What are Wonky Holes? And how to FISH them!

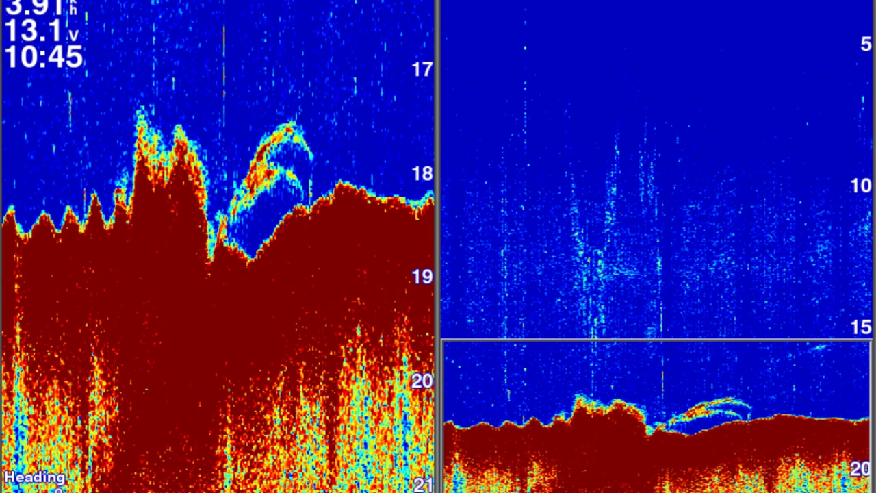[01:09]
There's a big hole and quite often it has limestone scale or depending on what sort of substrate it comes up in.
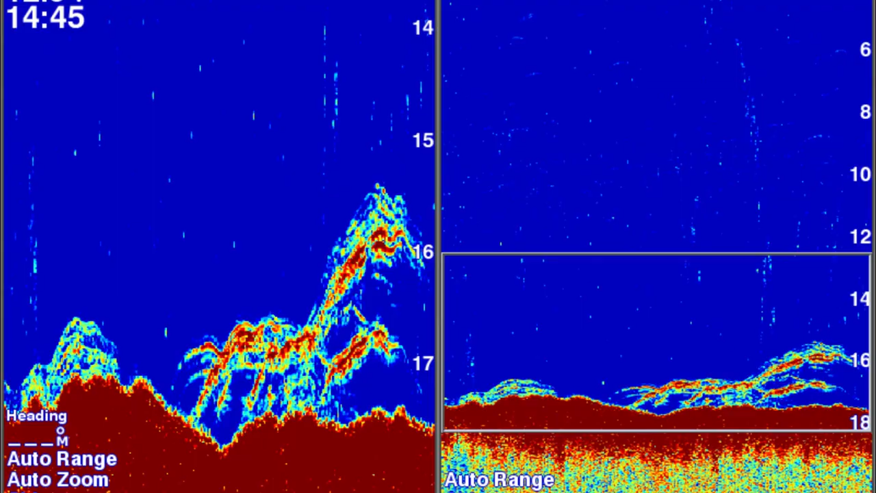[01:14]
Soft corals grow around them and they attract a large variety of baitfish and squid and also the bigger predators.